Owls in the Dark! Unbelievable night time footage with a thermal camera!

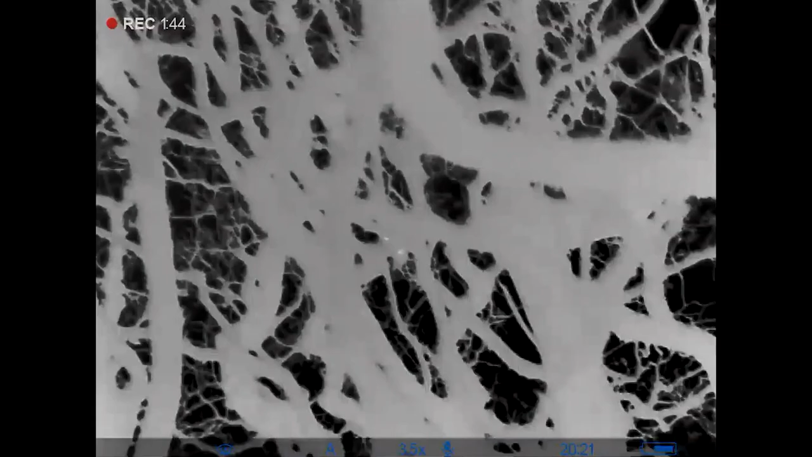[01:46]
yeah i can hear really i can hear moving too to go to the right
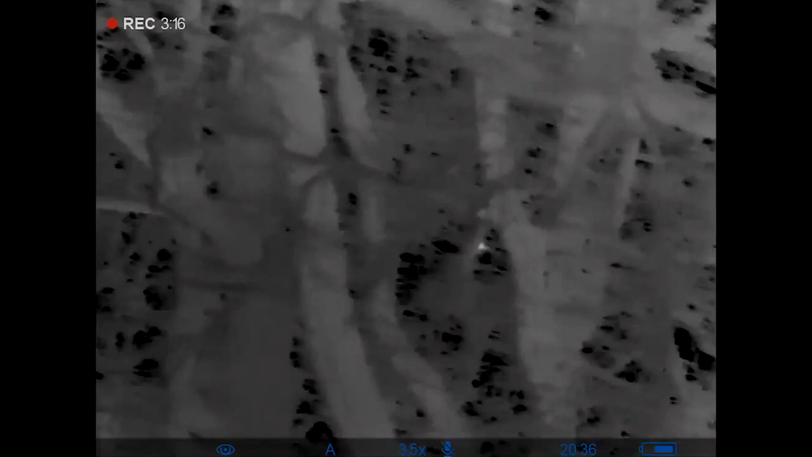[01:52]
so a few of them now are using the kiewic call which could be the youngsters have learned that too but this call up here to the left is a feeding
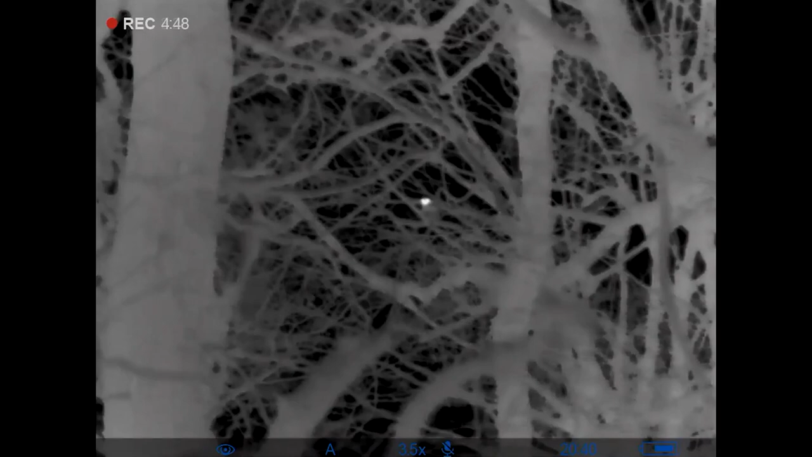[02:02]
begging call so kind of high pitched so have we got anything so far to suggest there's more than one young um
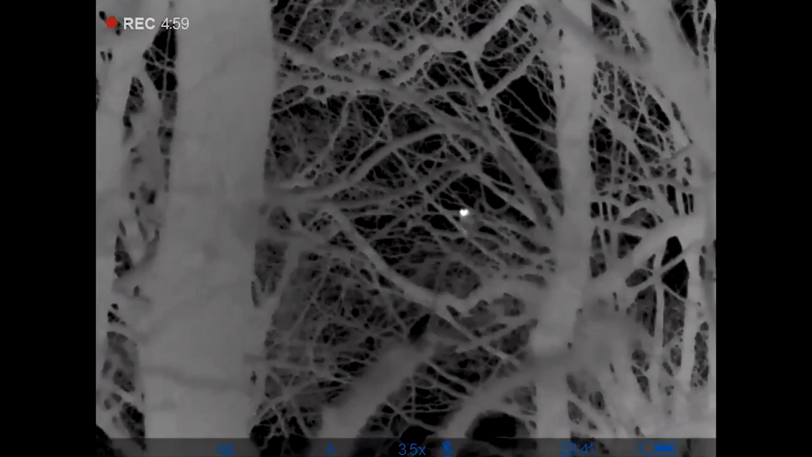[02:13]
potentially um
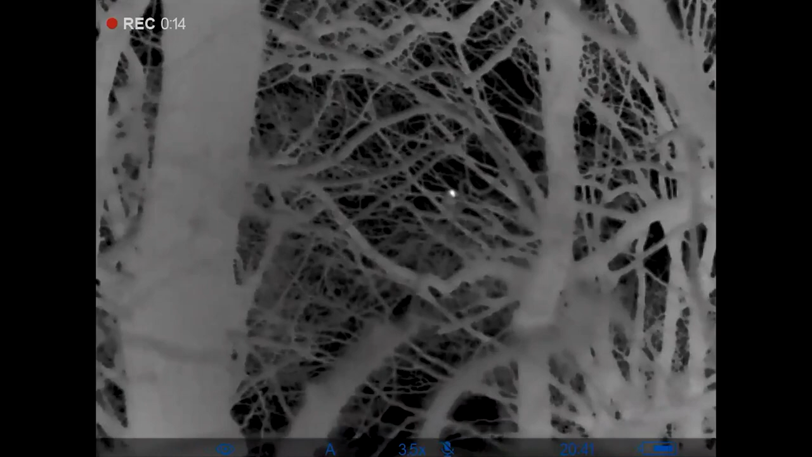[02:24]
there's potentially four owls there's definitely three if the male didn't move when he gave her this rodent then
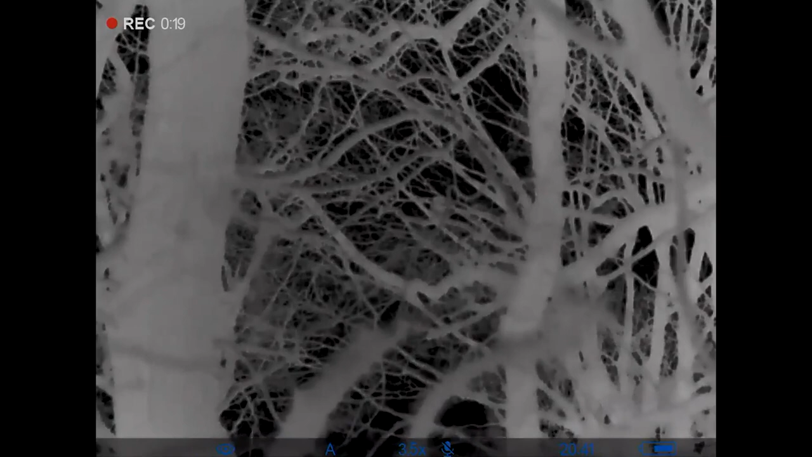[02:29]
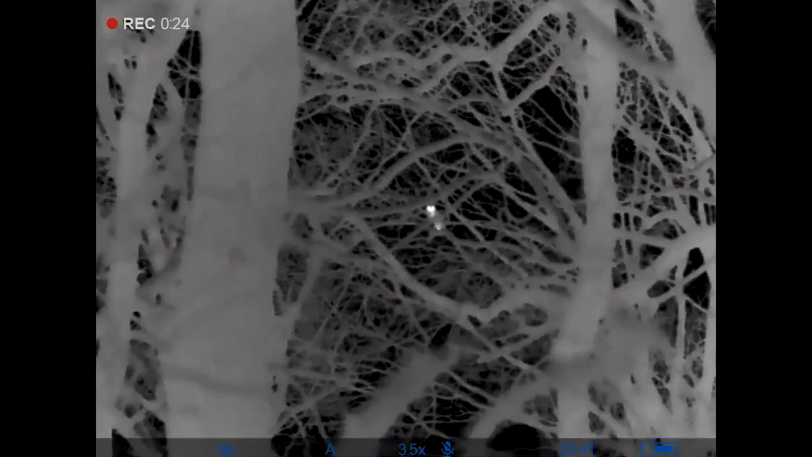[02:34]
there's a fourth in the end so just hold up there's the male right there do you want to hold that